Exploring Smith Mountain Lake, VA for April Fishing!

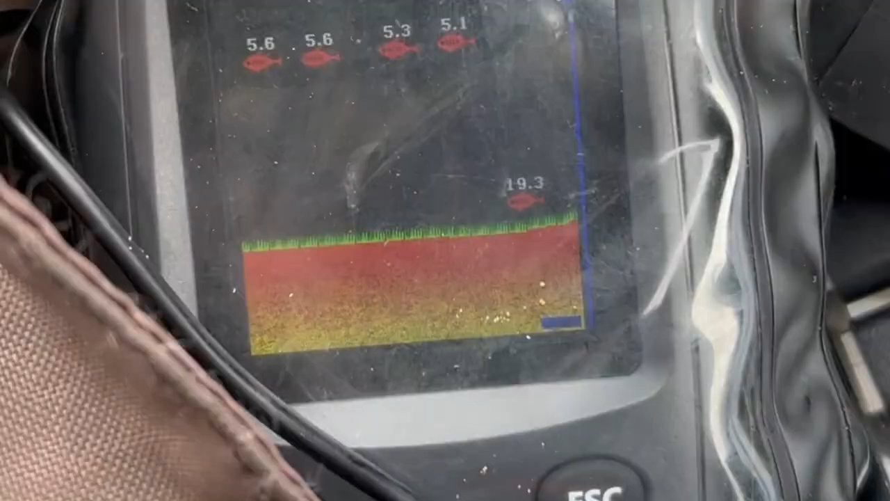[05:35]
looks like the fish are suspended about five feet down according to this this portable depth finder
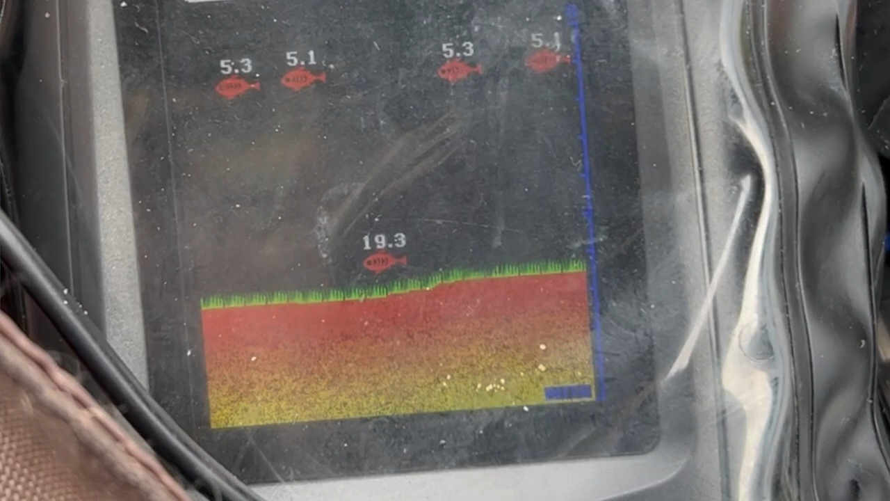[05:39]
it's only 83 bucks it's not good at finding fish on the bottom it tells you stumps and sticks or everything is a
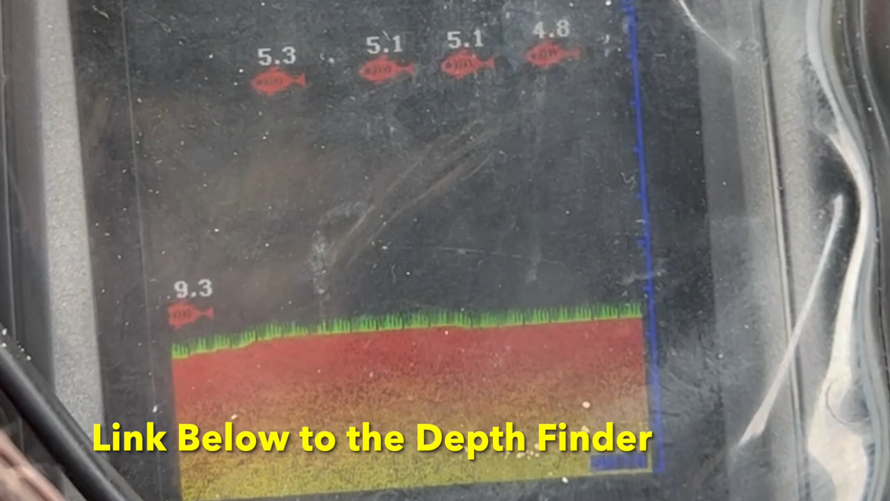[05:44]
fish uh but nothing else could be five feet down in this water so i'm gonna keep trolling here